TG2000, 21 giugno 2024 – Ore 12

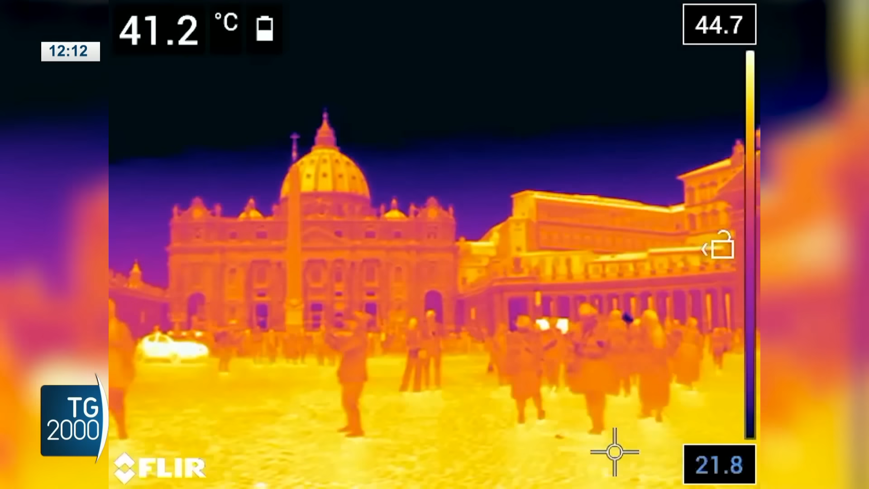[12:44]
On screen: spot 41.2°C
In alcune aree dove si formano isole di calore in piazza San Pietro al Colosseo le termocamere usate dagli operatori
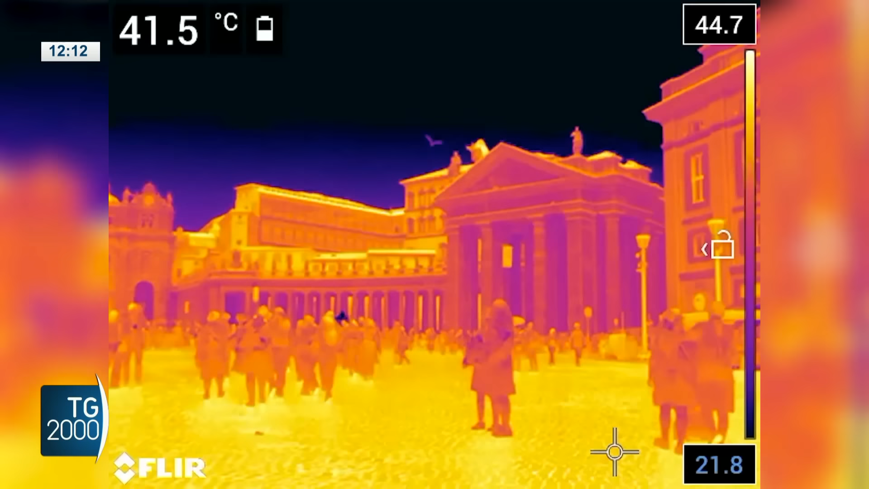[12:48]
On screen: spot 41.5°C
hanno rilevato
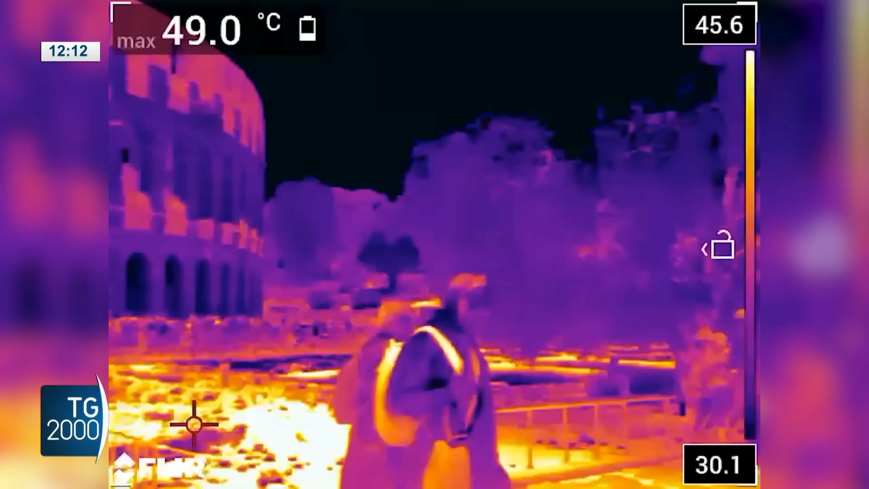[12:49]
On screen: max 49.0°C
picchi di caldo oltre 50 gradi sulle superfici dei monumenti molto al di sopra delle temperature medie degli scorsi anni.